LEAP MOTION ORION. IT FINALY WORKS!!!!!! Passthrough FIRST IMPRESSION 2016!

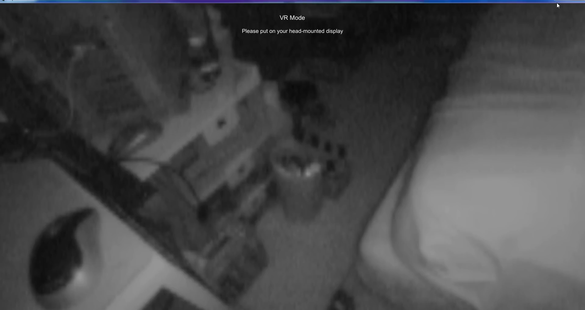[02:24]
The pass-through camera's in 3D. That's what I was looking for. So, hey. A cheers to you.